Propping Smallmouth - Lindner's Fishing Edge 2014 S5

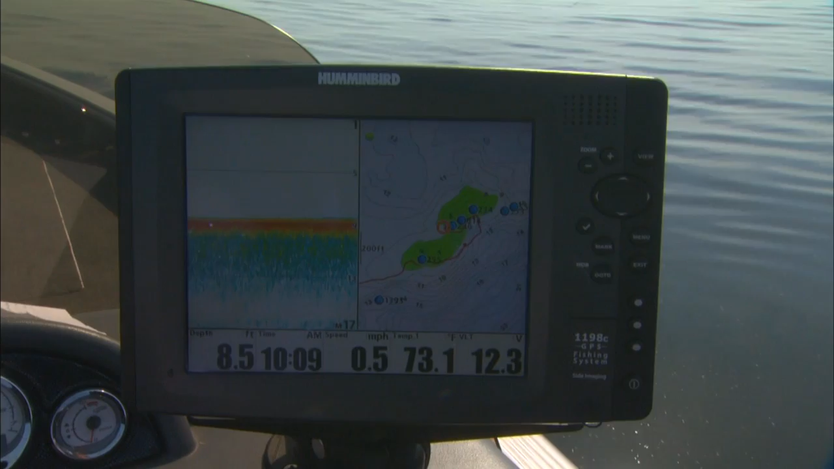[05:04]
On screen: depth 8.5 ft, water 73.1°F, speed 0.5 mph
When Jim is heading in a certain direction, I see his heading, the direction in which he's going on these structures, and then I can gauge where I want to make a cast.
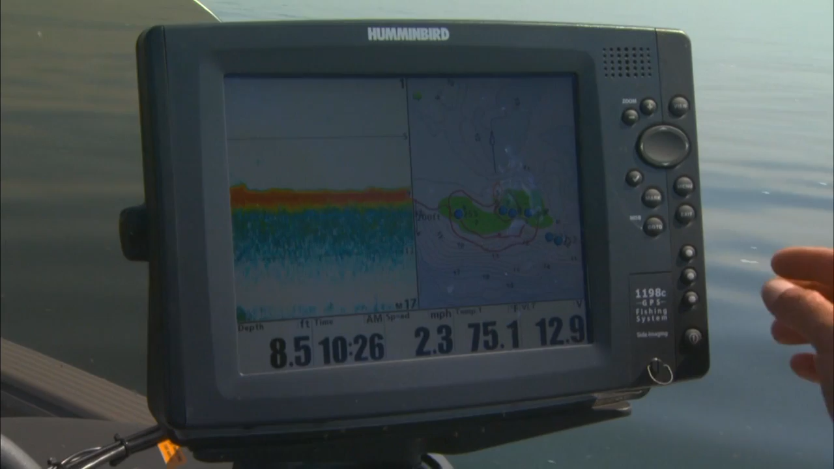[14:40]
On screen: depth 8.5 ft, speed 2.3 mph
on a in an offshore structure this is the top of it you can see that this is the high spot all the way around here but when I zoom out a lot of these fish spawned on the real shallow water flats up in here and as these fish move into their summer pattern what they're going to do is move to these offshore reef systems and there's weed beds all in between here like
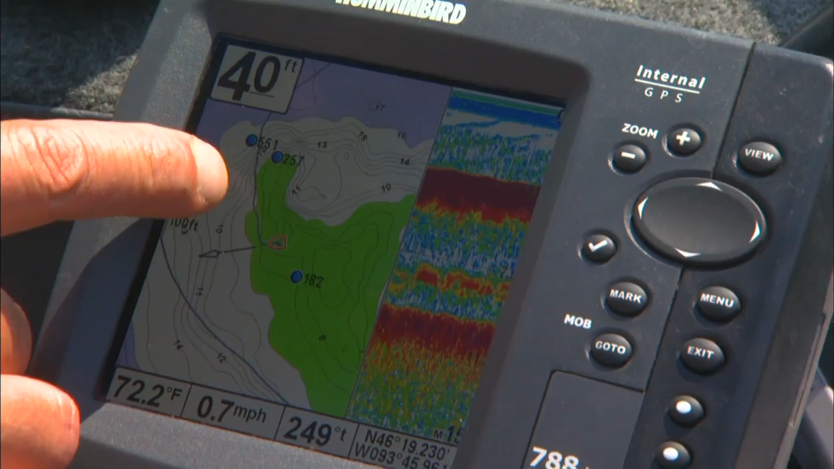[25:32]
On screen: depth 40 ft, water 72.2°F, speed 0.7 mph
I'm on the tip of a point, and what I did is drop the talon down, and I'm not driving over the tops of the fish, and we can fan cast this area, move a little bit further down, drop it down again, fan cast that area. So you can really methodically cover the water, and it's, boy, it's been a really interesting tool.